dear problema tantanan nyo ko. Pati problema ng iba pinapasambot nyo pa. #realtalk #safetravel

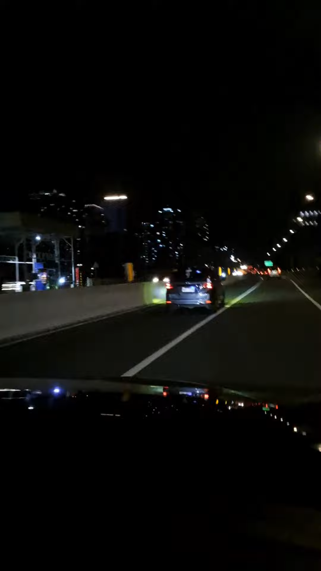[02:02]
Ang ganda pagmastan po ng mga building Para siyang ano Para siyang Christmas tree Tataas Talaga namang nakakamanghang pagmastan sa gabi Ang ating mga ilaw At sa pa Wala anong traffic Kaya, mas masarap bumiyahe sa gabi At a Ayan nga po